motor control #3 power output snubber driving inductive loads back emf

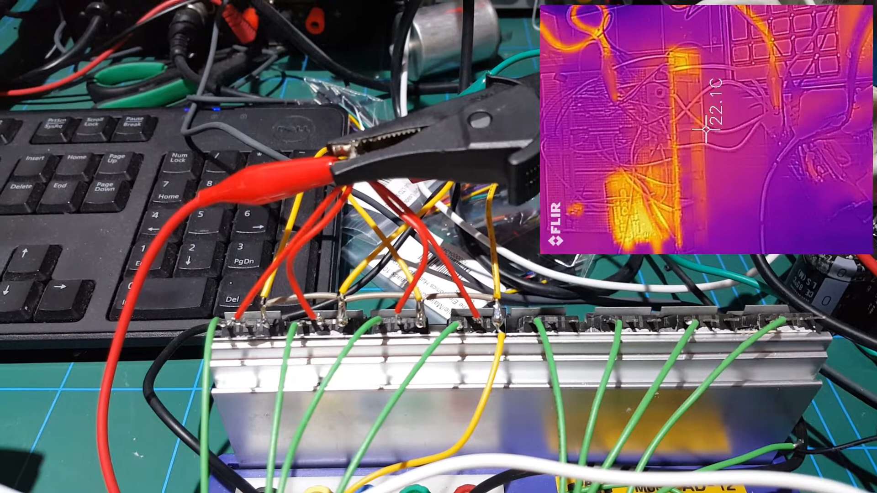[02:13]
up on your thermal camera see a thermal camera show you which one the bad one is there's a little trick for you thermal